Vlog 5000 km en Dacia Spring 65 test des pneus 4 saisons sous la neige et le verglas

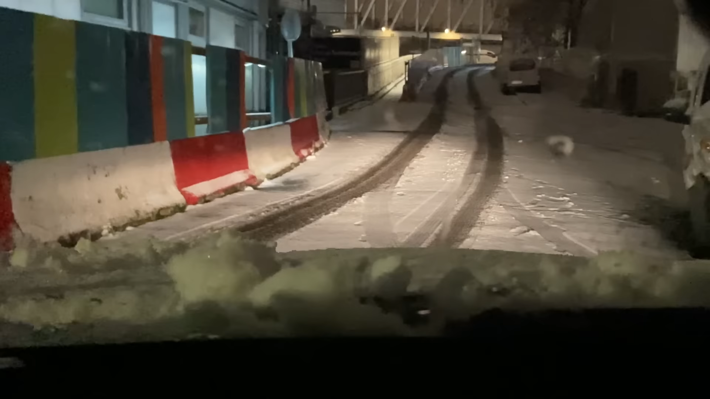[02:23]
On va tester les pneus. Ça s'est arrêté de neiger, c'est déjà une bonne chose.
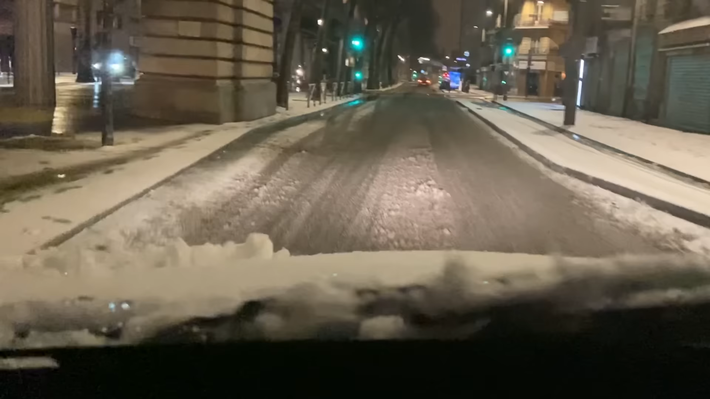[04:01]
Moins 1 degré, donc ça ne dégèle pas. Le plus dangereux, c'est ceux qui n'ont pas les bons pneus, justement. On va faire gaffe, mais moi ça va. Les pneus ont l'air de tenir.
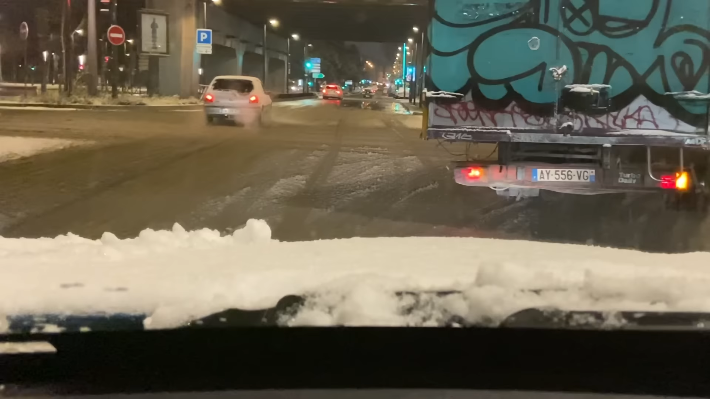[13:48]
C'est de contourner le camion si c'est possible. Voilà. Parce que bon, on va rester derrière lui. Hein.
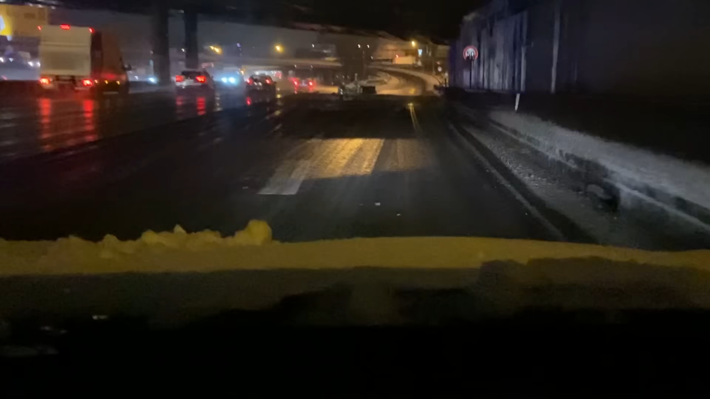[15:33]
Donc, c'est vraiment le virage test pour ces pneus-là parce que c'est très, très, très glissant, très, très dangereux. Et là, en plus, il n'y a pas eu beaucoup de circulation. Donc, on voit qu'il est bien glissant. Je vais y aller tranquille. On va voir un petit peu comment elle se comporte, si elle dérive ou pas. Ouais. Ouais, on sent qu'il ne faut pas le prendre trop vite, mais ça va, ça passe. Okay. C'est bien, bien enneigé à cet endroit-là.
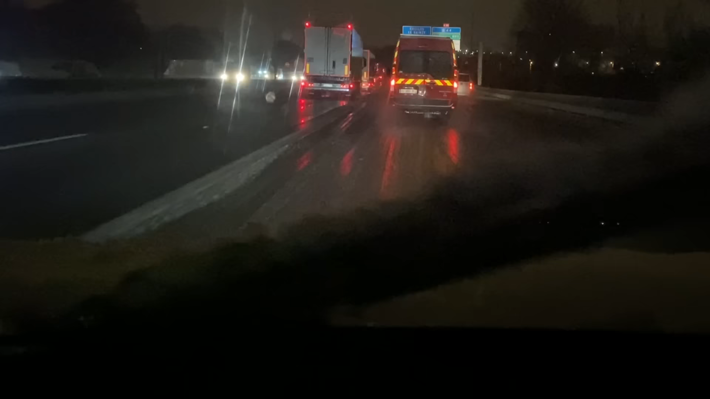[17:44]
Et on voit déjà que c'est pas le même revêtement déjà au sol. Là, on voit que c'est un peu plus hasardeux. Ça n'a pas fondu là. Ici là, il faut faire attention, très très attention. Vous voyez normalement là il y a deux voies et on en distingue qu'une en fait qui est au milieu des deux. C'est là où les gens sont passés en fait.
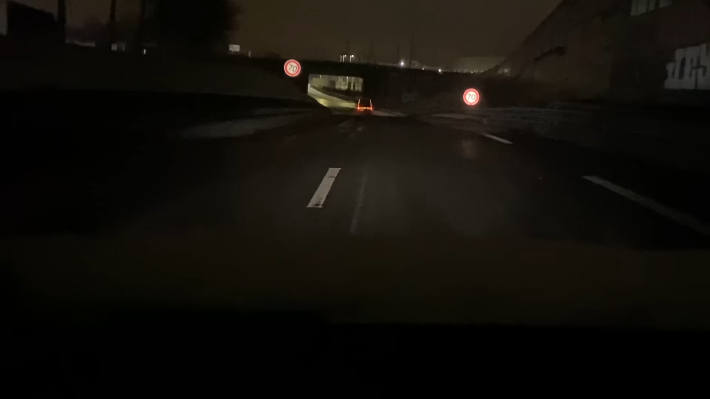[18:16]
Donc on va rouler sur la trace noire, hein, là où ça glissera le moins. Vous voyez que là on voit clairement que c'est bien enneigé à cet endroit là. Sur les côtés là. Il faut faire gaffe. Il n'y a pas besoin d'une grosse épaisseur. Hein. Ah oui, regardez ici là. Là c'est super dangereux. Il n'y a pas besoin d'une grosse épaisseur pour glisser. Hein. Et je trouve que la voiture se comporte plutôt bien.
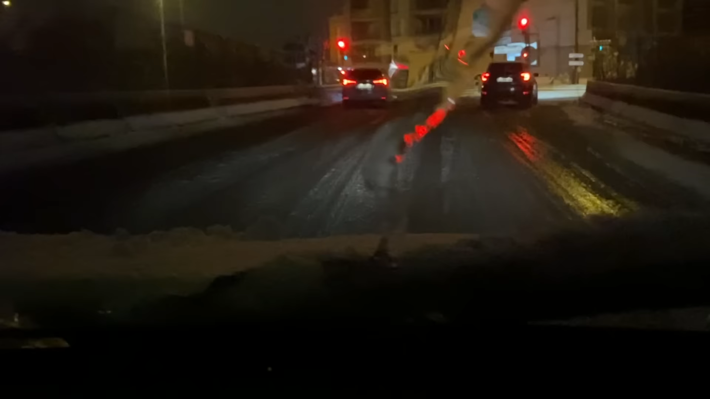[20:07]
Bien glissant, là, il fait toujours moins 1 pour l'instant, il fait pas plus froid qu'à Paris.
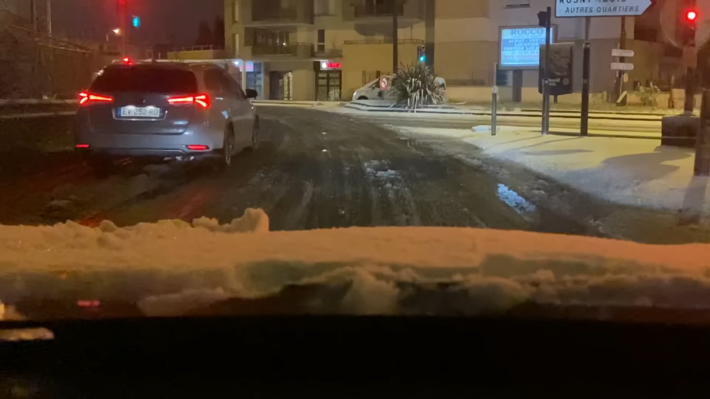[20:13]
Par contre, là, on voit bien que c'est complètement givré au sol. Là, c'est un endroit qui doit être bien, bien glissant quand même. Là, les deux roues, je les plains. C'est parti.
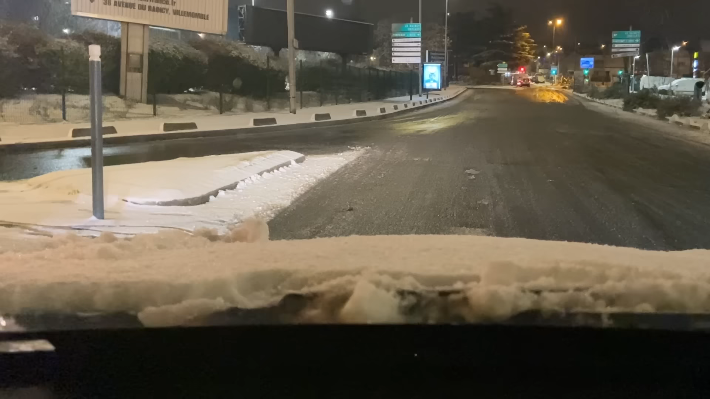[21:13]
Fort pour voir. Ça patine un peu, mais franchement ça va. Hein. Je les laisse sur place, les autres en fait, c'est marrant. Dans ce virage là, faut pas trop faire le pont. Quand même, bien raide. Mais franchement ça va. Hein. Non, je suis en confiance avec cette voiture, ça qui est marrant.
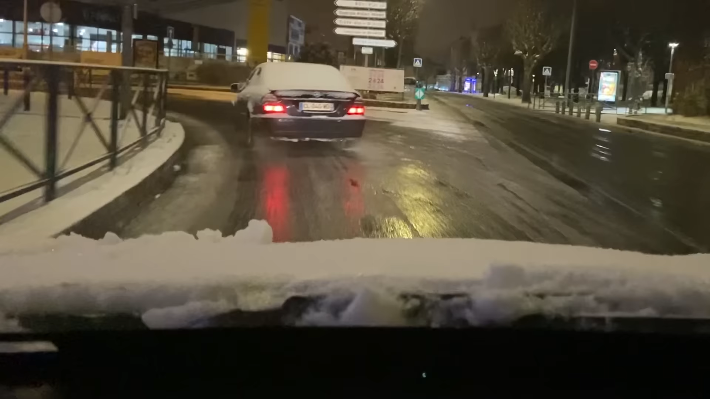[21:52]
Mais... on va tester jusqu'au bout. Je vais prendre des petites rues derrière qui ne sont vraiment pas beaucoup empruntées et donc là vont être vraiment glissantes pour le coup. Je vais même me permettre de me mettre à côté de lui. Parce qu'à mon avis, comme lui il a une propulsion, il va peut-être avoir du mal à partir. Alors, verdict.
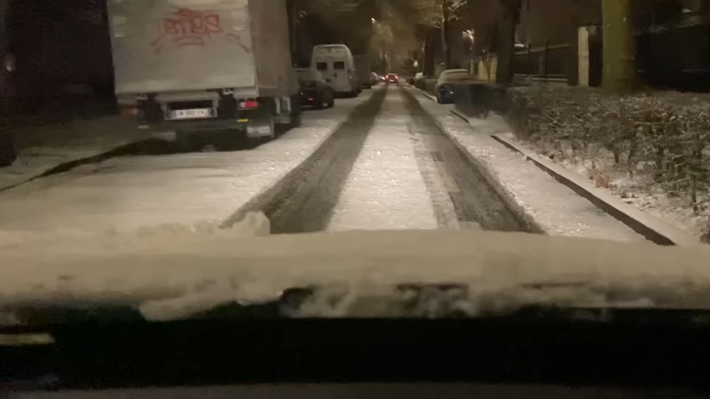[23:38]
Ah, franchement ça va, hein. L'ABS se déclenche mais elle s'arrête la voiture. Ah, franchement c'est bien. Les pneus font vraiment leur job.
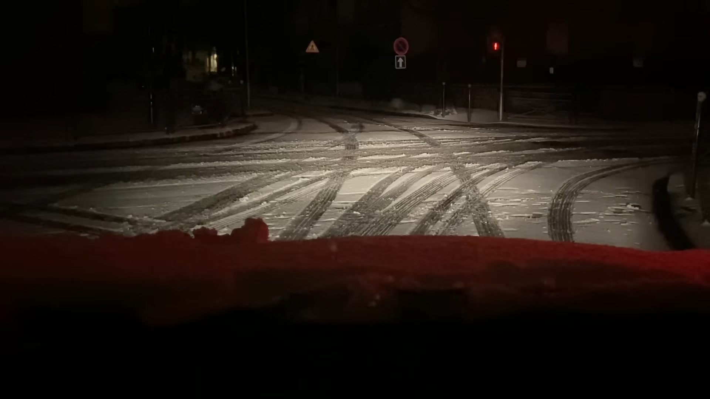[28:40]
Donc moi, j'utilise le chauffage comme si j'avais une thermique. Hein. Pas la tête. Et c'est parti. C'est bien glissant, mais bon, vous voyez, ça décolle, ça reste pas sur place. Hein. Alors, il y a un petit truc d'habitude, je prends là à gauche, mais qui est vraiment pas beaucoup fréquenté. Et là, ce serait le piège. Si je la prenais, je pense que je me ferais piéger, donc je vais pas la prendre.